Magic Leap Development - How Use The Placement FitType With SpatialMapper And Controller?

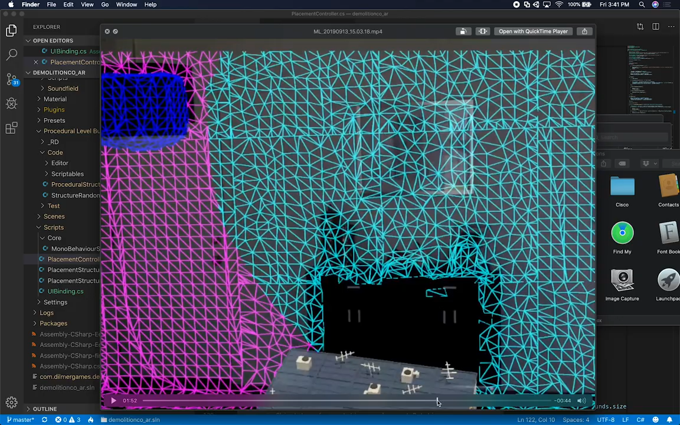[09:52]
And I'm just going to keep fast forwarding because at this point, I'm basically going up the stairs and I'm just basically toggling the, the generator.
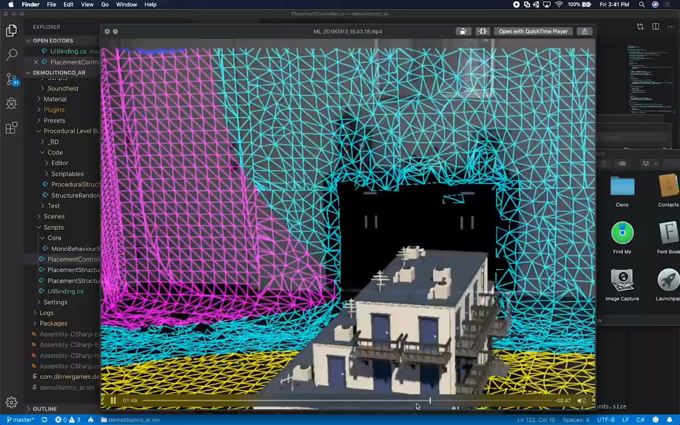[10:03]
And I think that's, that's basically about it.